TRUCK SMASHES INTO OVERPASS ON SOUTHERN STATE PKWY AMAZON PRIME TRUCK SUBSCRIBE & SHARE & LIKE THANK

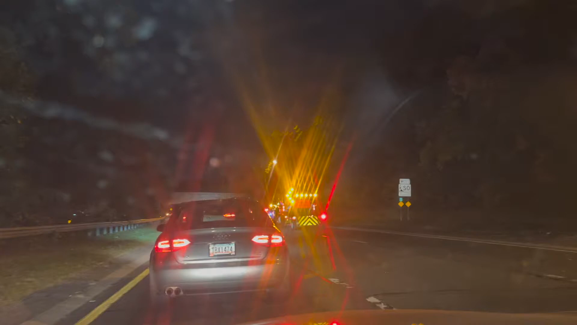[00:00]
this is Southern State Parkway on Long Island New York misplaced big truck check this out